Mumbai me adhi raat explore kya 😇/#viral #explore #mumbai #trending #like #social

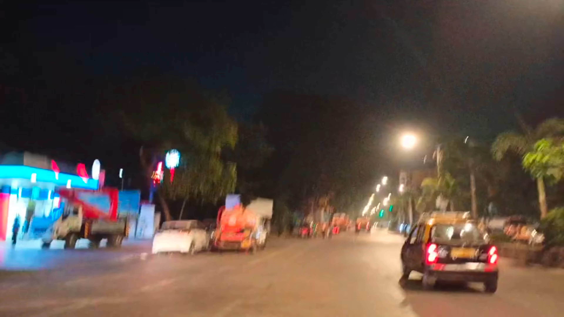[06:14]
ये देखिएगा गाइस, हम लोग पेट्रोल पंप आ गए हैं तेल भराने के लिए।
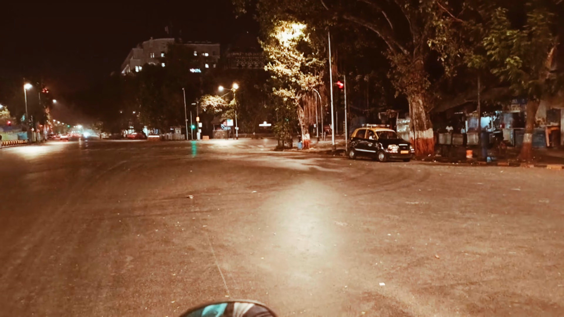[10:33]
आपको नज़दीक से दिखा देता हूँ मैं।
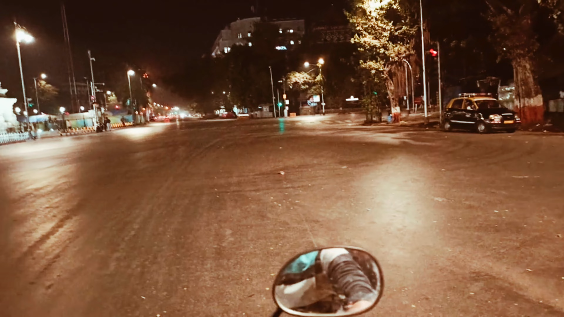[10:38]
सिग्नल ही नहीं खुल रहा है, क्या चक्कर है?
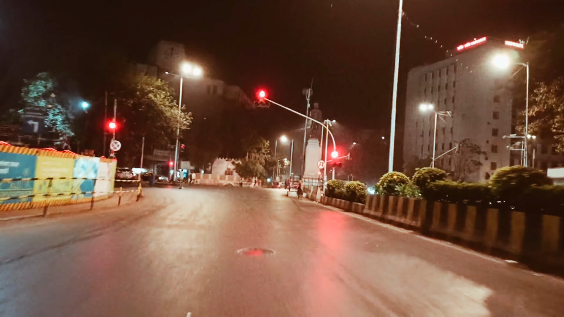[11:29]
ये क्या है? चर्च गेट रेलवे स्टेशन है ये।
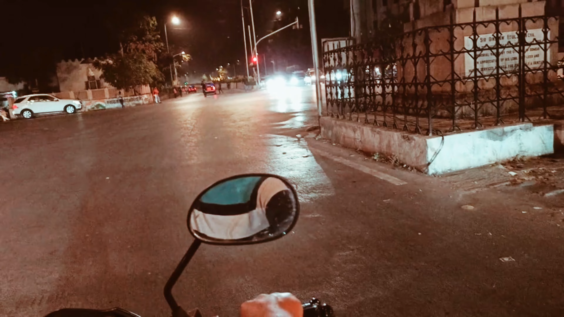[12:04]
स्टेशन ऑफ चर्च गेट। चर्च गेट
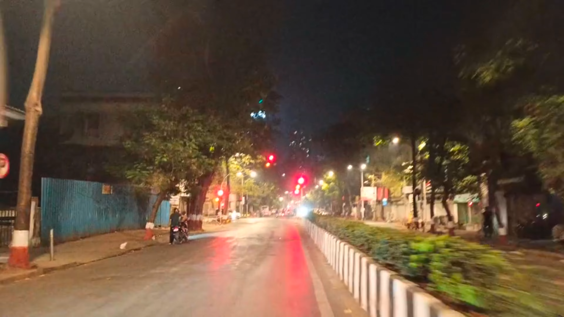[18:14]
यहाँ पर भी सिग्नल ऐसे। एक बात माननी पड़ेगी, मुंबई के अंदर सिग्नल है साला, तोड़ दिया जाएगा सिग्नल को। तोड़ते हुए हम चिरते हुए फाड़ते हुए जा रहे
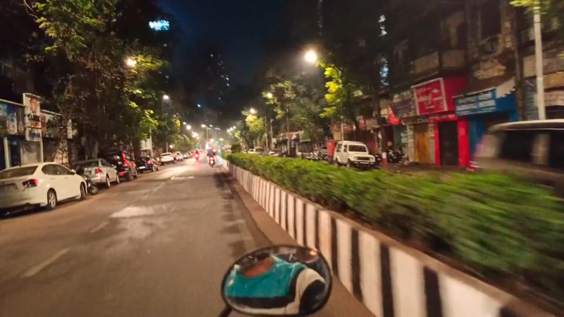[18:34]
हैं। ये रूल के खिलाफ है, एक अलग बात है, सिग्नल नहीं तोड़नी चाहिए। क्या है,
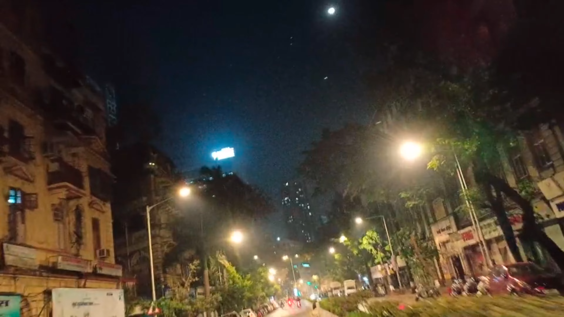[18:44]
ये है देख रहे सामने, तो वाइट कलर की जो लाइट जला हुआ है, रिलायंस हॉस्पिटल है वो, रिलायंस फाउंडेशन हॉस्पिटल। ये हॉस्पिटल कहाँ पे वो? ये आता है ग्रांड रोड।